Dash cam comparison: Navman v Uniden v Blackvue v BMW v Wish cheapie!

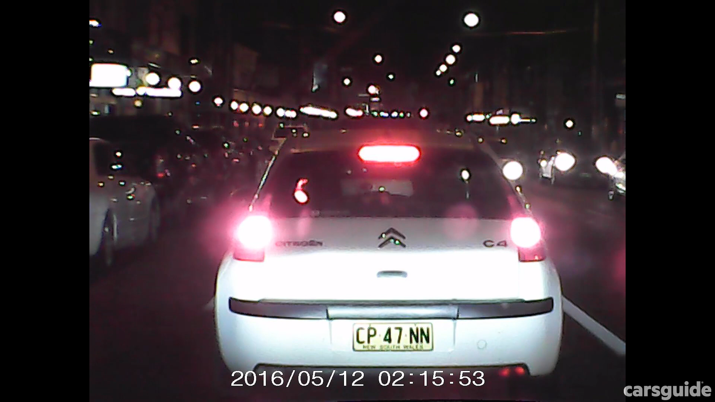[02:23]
They say you get what you pay for, and in this instance, you don't get much of a dash cam. It doesn't have GPS mapping to pinpoint an event, for instance, but would you want a $13 dash cam to know everywhere you've been? I don't think I would. The apparently ultra-wide lens was entirely too close up too,
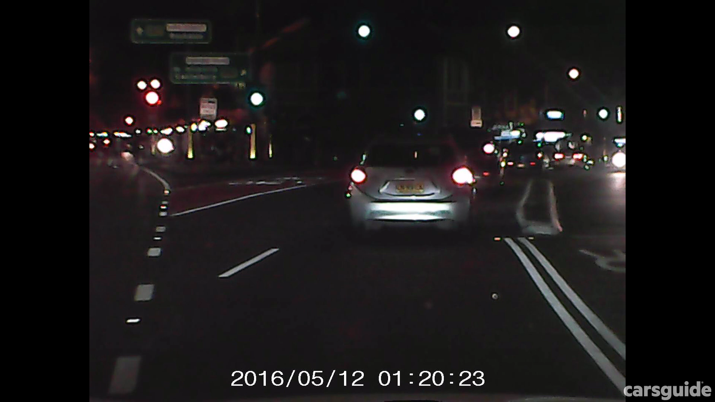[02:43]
and it struggled to capture an entire scenario, easily missing out on what was happening on the periphery. Our advice?
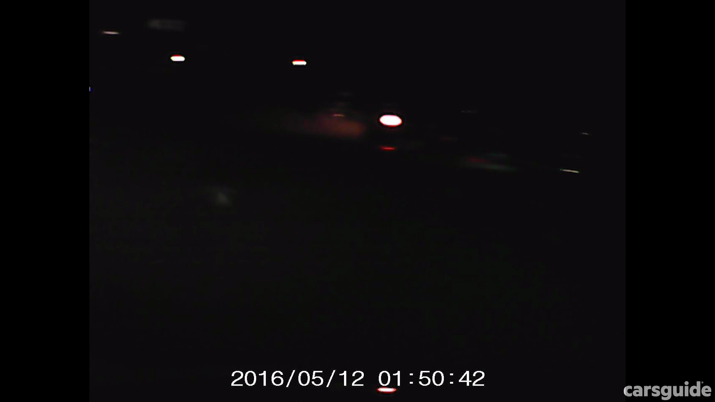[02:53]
Spend more to get a dash cam worth your money.
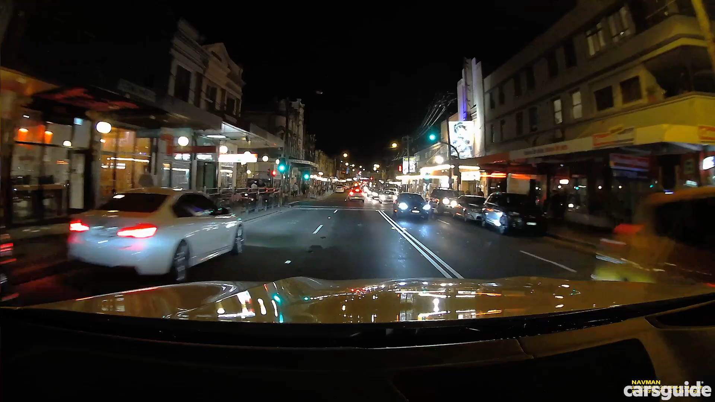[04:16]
But its performance in dark back streets was a bit underwhelming.
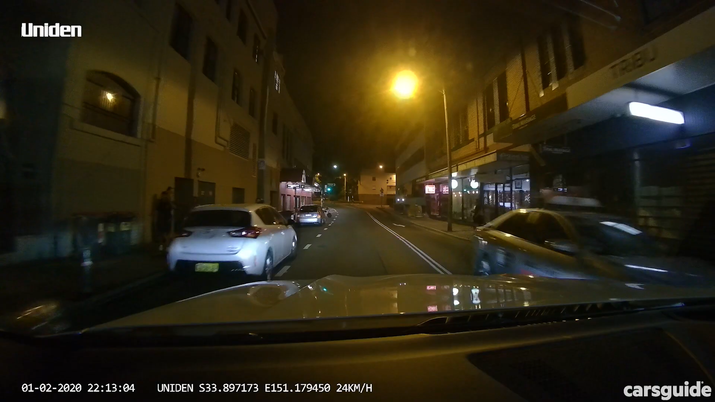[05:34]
The camera seemed to round off some of the sharper edges and missed a bit of the detail as a result.
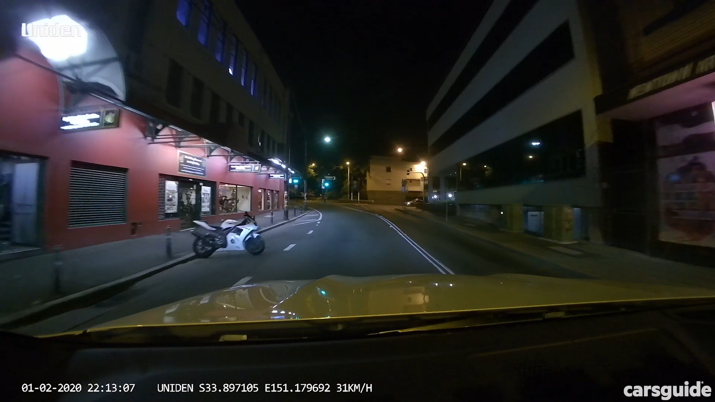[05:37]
Its balance between light and dark was more subtle though.
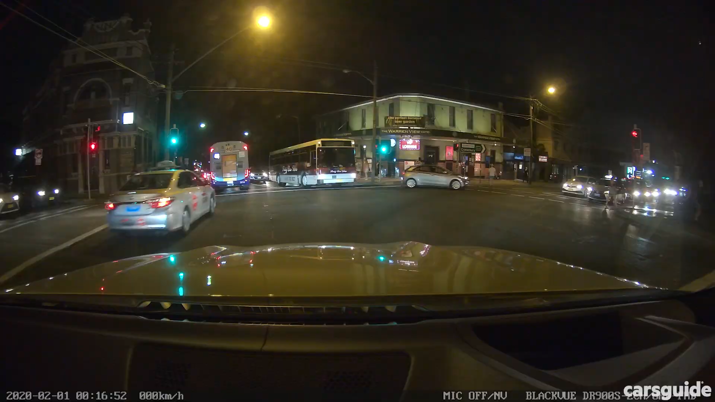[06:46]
At night there was still a bit of an issue with contrast pickup of the lens and
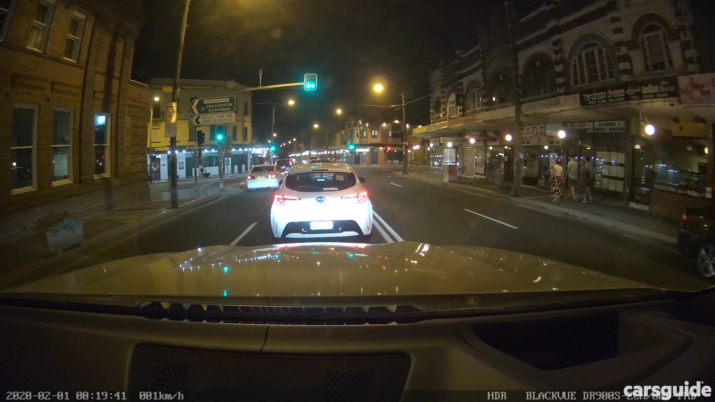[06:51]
it was a bit harder to discern number plates using this camera compared to some of the others. And part of that came down to how good the LED lights were on the BMW we were driving.